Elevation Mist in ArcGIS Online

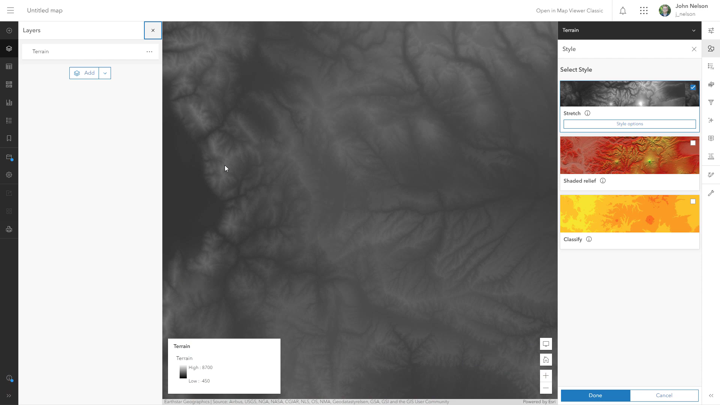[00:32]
Darker areas are lower elevation, lighter areas are higher elevation. But you might not realize that you aren't stuck with this color scheme here in ArcGIS Online. With the Style tab open, I can dig into this. And for my Stretch type, I've got Minimum, Maximum set, and I'm going to pick Dynamic Range. That means it only considers the lowest and highest values within my view. It squeezes the color gradient, so you always force the full contrast of black to white to within the map view.
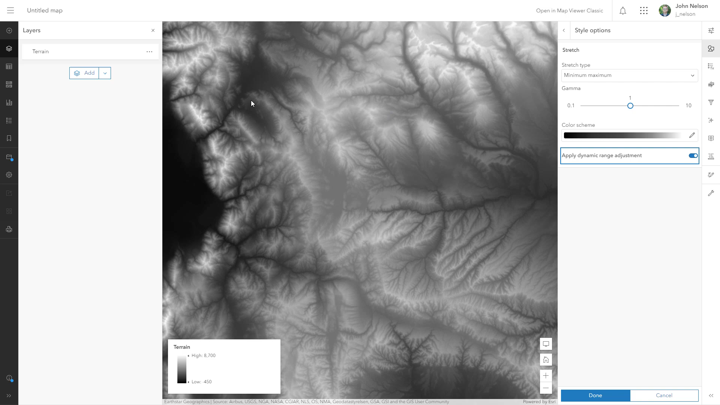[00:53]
Now we want Mist, and Mist happens at lower elevations.
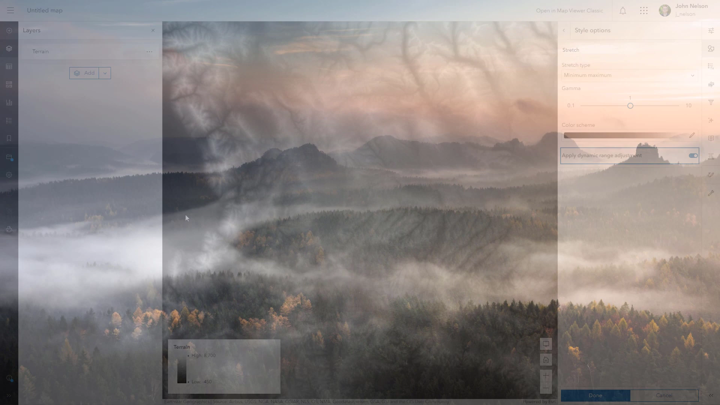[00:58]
So I'm going to open this color scheme, edit it, and I'm just going to invert it.
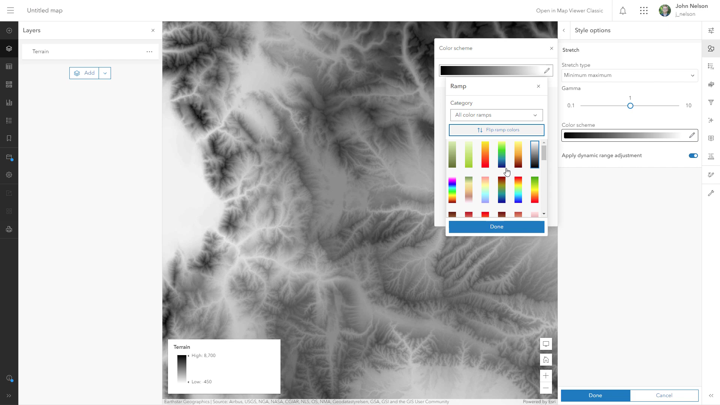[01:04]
And it looks pretty trippy this way. But how can we see through to the higher elevations, which are now grays and blacks? We'll use a blend mode. In the Properties tab, instead of a normal blend mode, choose Screen. Screen only considers the lightness of pixels and ignores pixels that are darker.
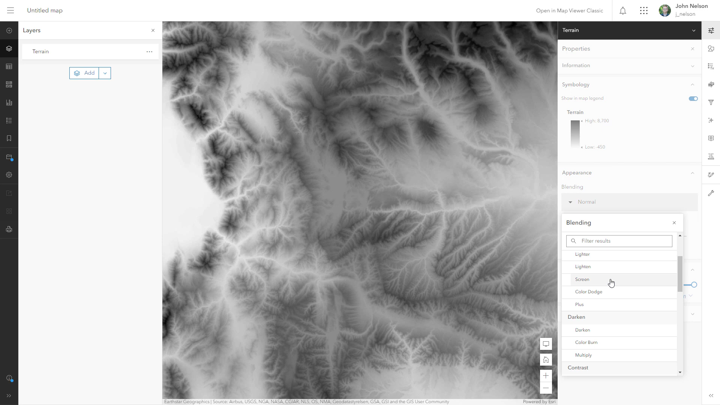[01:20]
Oh my goodness, immediately we have this beautiful sense of mist cloaking the valleys and river channels and low elevation areas in our view.
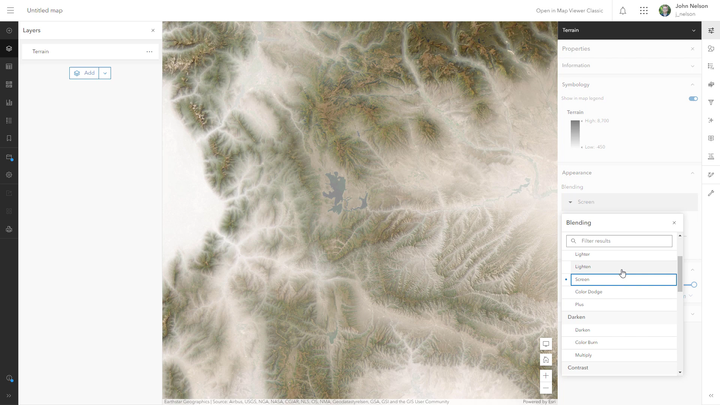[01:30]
And there are a few handles that we can play with if you want to tweak this effect. Transparency can control the strength of the effect. But if we go back to the Styles tab,
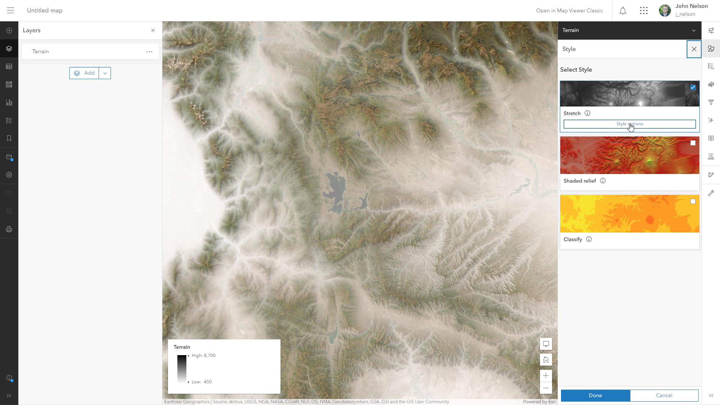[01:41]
into the Options, we can use Gamma to effectively raise and lower the Mist effect. Raising the Gamma lowers the Mist.